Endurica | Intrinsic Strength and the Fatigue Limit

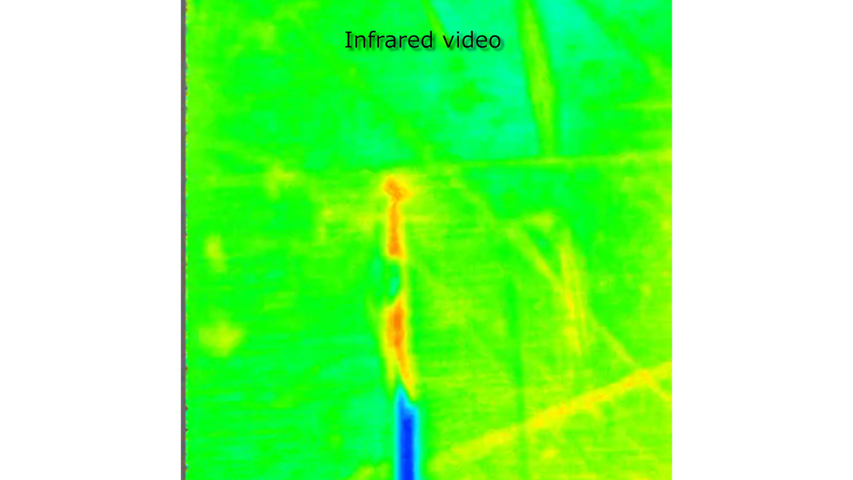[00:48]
To grow a crack in those tests, you supply both the energy to break the bonds crossing the crack plane as well as
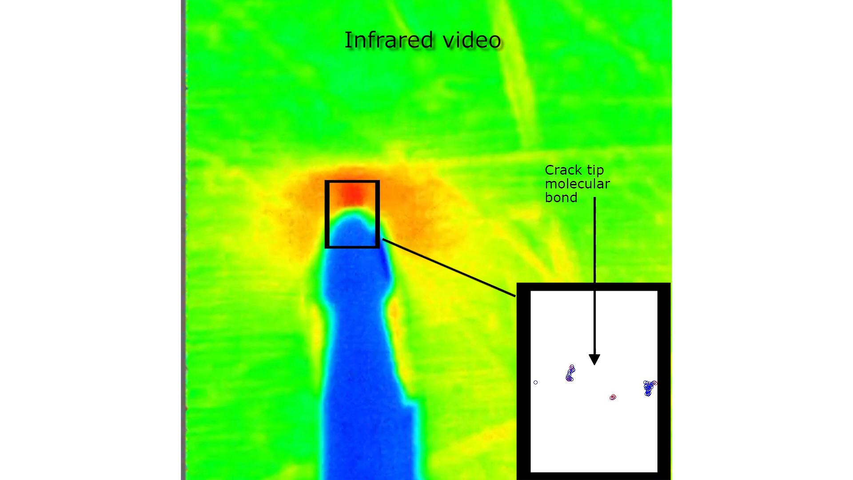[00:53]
the energy consumed by viscoelastic dissipation and crack tip fields.